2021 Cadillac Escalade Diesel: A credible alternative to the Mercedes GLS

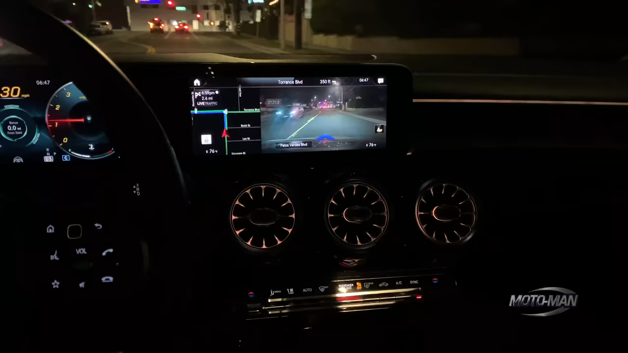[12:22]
And what that system does is bring together disparate layers of metadata.
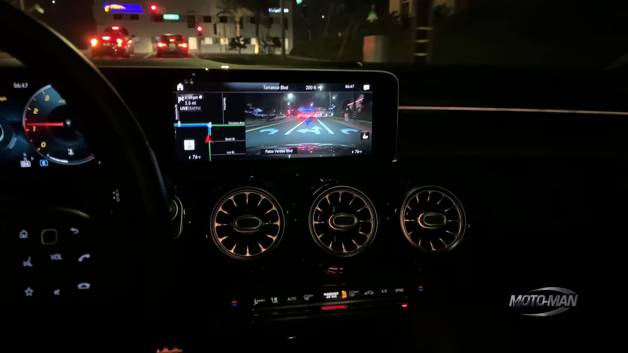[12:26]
So think like the GIS data from the maps, a live feed from the forward-facing camera,